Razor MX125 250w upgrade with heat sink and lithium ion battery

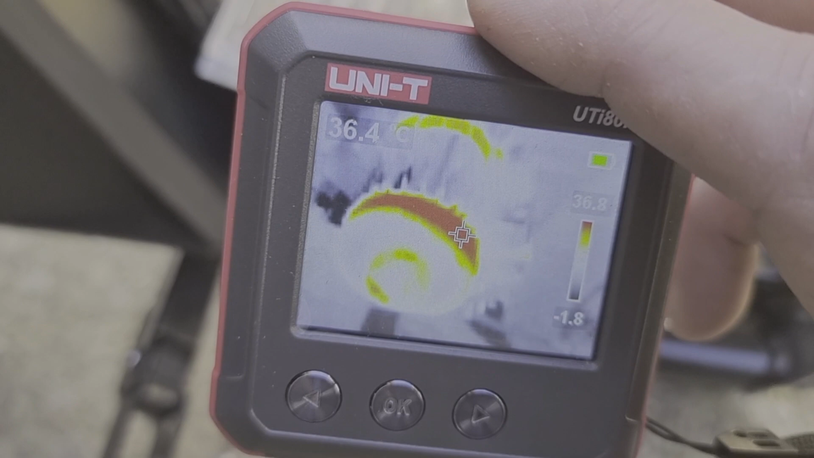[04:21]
On screen: spot 36.4°C
The motor got to 36 degrees. As you can see, the heat seems to be working.
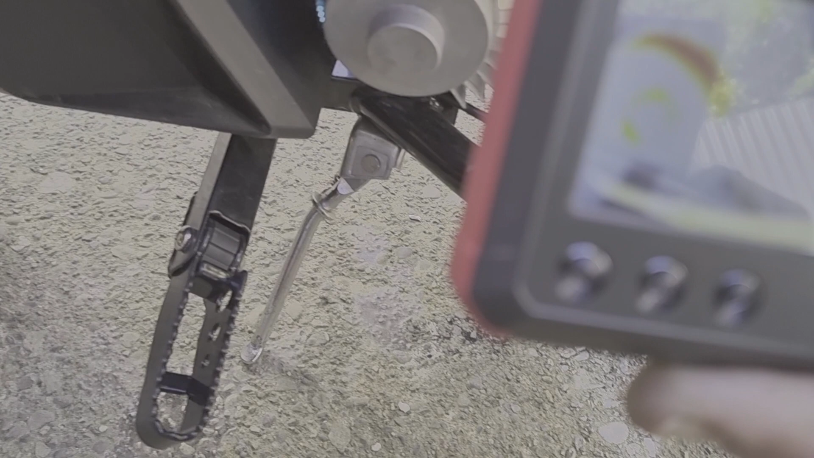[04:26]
On the same ride,
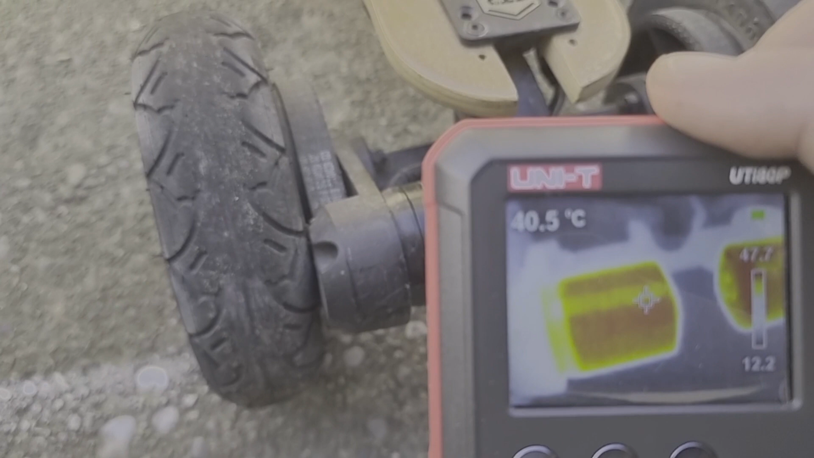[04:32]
On screen: spot 40.5°C
my dad's skateboard motor are over 40 degrees.